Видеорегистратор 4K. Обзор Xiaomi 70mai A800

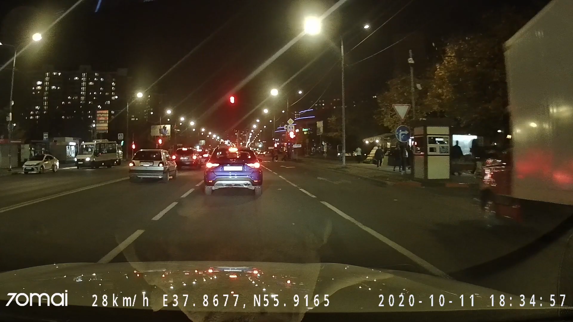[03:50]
Даже ночью яркие вывески не перебивают картинку, и она получается очень хорошей.